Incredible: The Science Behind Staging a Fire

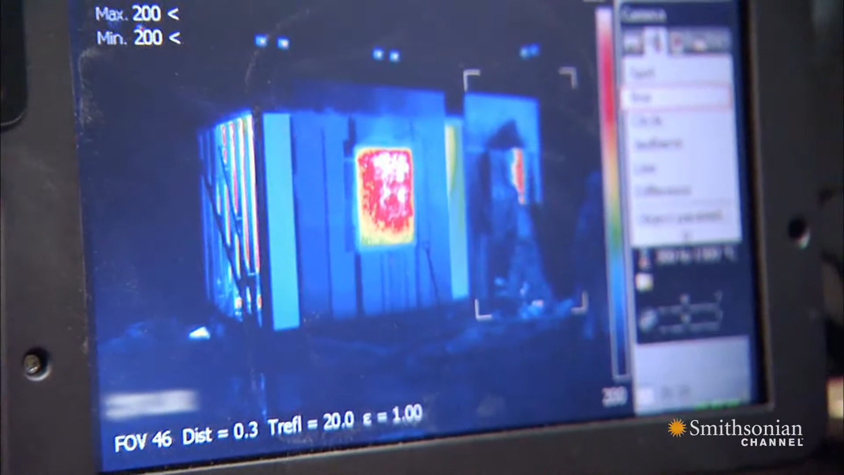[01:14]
The ATF also has thermal imaging cameras, allowing agents to view hot spots through the smoke.